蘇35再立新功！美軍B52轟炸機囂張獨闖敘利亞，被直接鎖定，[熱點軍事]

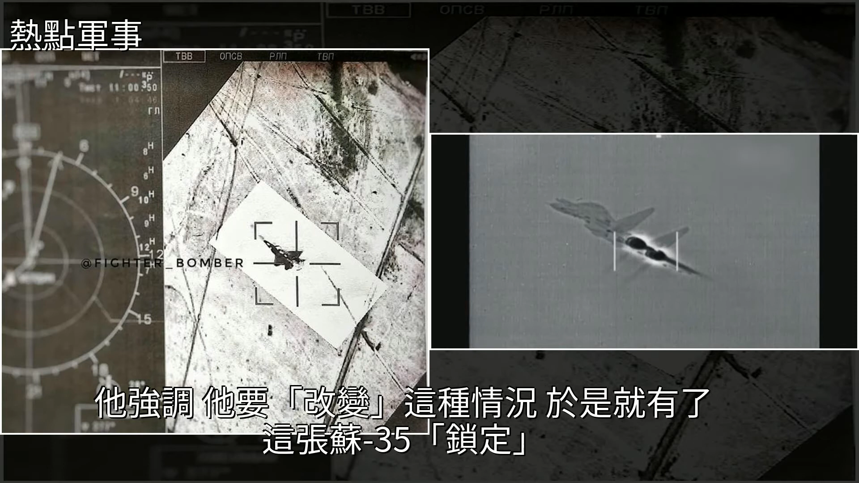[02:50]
他表示，今年俄军轰炸机频繁在外飞行，被西方国家严密监控，但当出于某些考虑，俄军却从未公开其他国家轰炸机的照片。他强调，他要改变这种情况，于是就有了这张苏35锁定 B-52 的照片。从苏35S 接连爆出锁定 F-22 B-52 以及此前俄军苏的27、苏 35S、 苏 30SM、 苏34被美军拍个遍来看，俄美双方在叙利亚的暗战着实激烈，俄美双方可谓竭取所需，对俄军这是验证新型武器性能的好机会，对美军这是了解发展中的俄军的重要窗口。